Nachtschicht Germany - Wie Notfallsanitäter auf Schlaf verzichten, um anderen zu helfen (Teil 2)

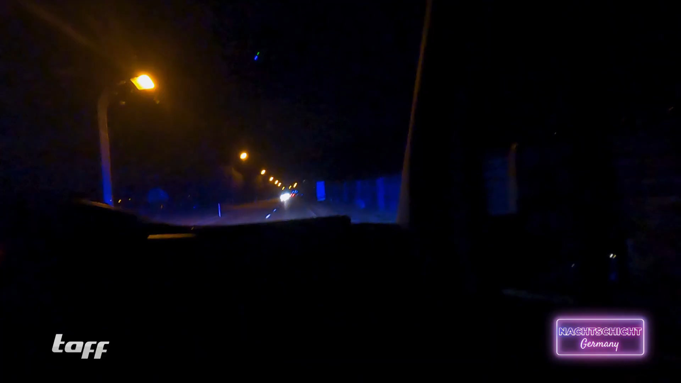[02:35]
Mit Blaulicht und Martinshorn geht es durch die Stadt und da heißt es wachsam sein.